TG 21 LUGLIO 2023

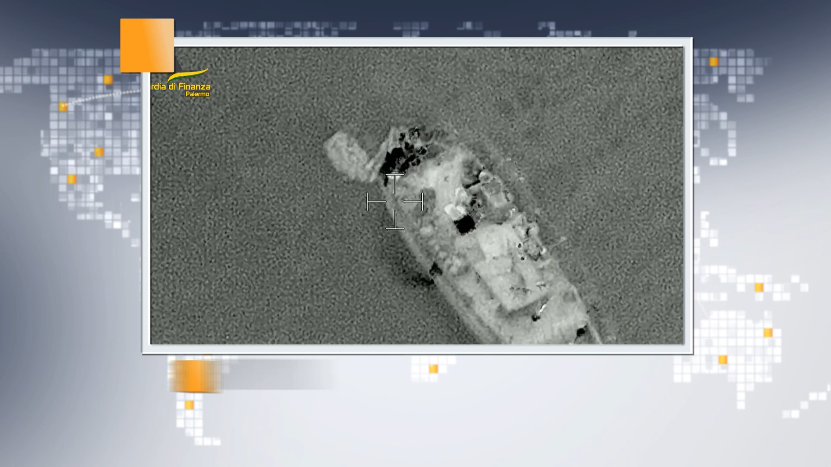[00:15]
Peschereccio di Reggio Calabria imbottito di cocaina 5 tonnellate e bloccato in Sicilia.